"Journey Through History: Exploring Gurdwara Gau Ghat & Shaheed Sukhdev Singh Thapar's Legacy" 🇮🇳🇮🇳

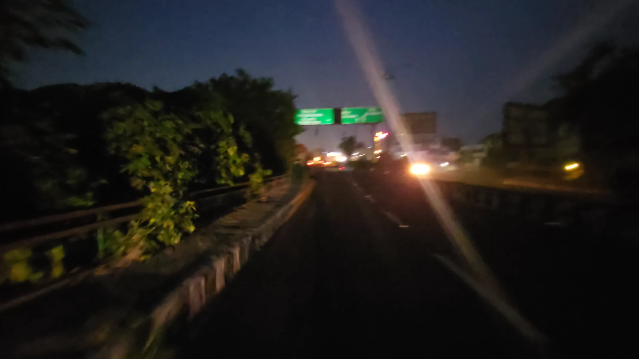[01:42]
ਘੰਟਾ ਘਰ ਕੋਲ, ਘੰਟਾ ਘਰ ਤੋਂ ਹੁਣ ਥੱਲੇ ਨੂੰ ਰਸਤਾ ਜਾਊਗਾ ਗਊਸ਼ਾਲਾ ਰੋਡ।